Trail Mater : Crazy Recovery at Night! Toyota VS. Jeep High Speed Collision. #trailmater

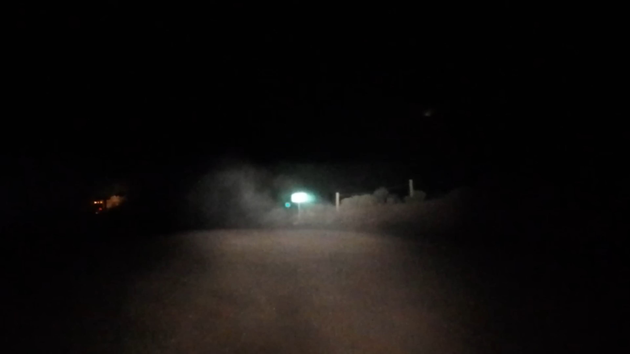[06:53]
the curves, the water, the dust, it's about 25 minutes long. I'm not gonna run that whole thing here, but I may upload it separately if you wanna sit and watch the entire ride in, me chasing the tow truck in my Land Cruiser. Half the time I can't see from the dust that TRAILMATER's kicking up. The other time, you're hitting water, and then there's these sharp right-hand turns that, if you've never done the trail before, you don't know they were there.